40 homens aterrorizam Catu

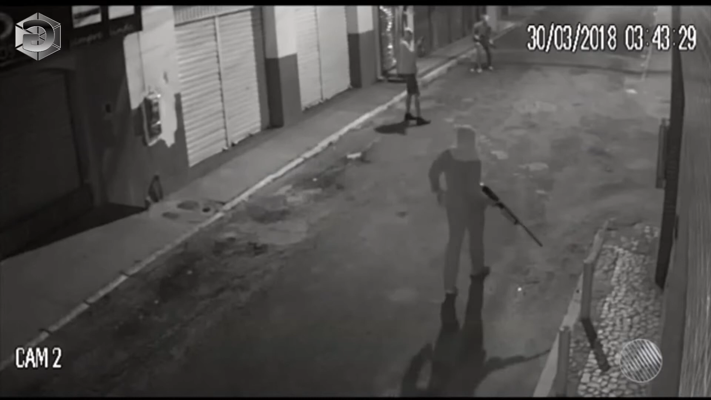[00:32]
Todos os homens usam máscaras. Com armas pesadas, eles andam pela rua, olham de um lado para o outro e um deles, que parece ser um dos líderes, manda o outro atirar em uma das lojas.
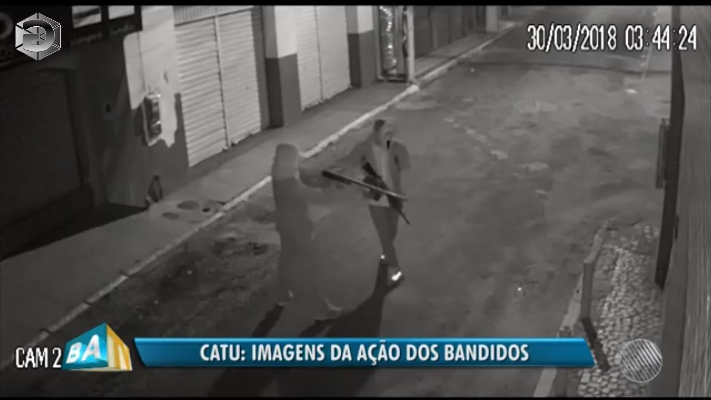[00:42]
Chega a colocar o homem mais perto. Ele tenta e não consegue. Destrava a arma e em seguida atira. Veja de novo. O outro vai checar, mas nessa loja eles não conseguiram entrar.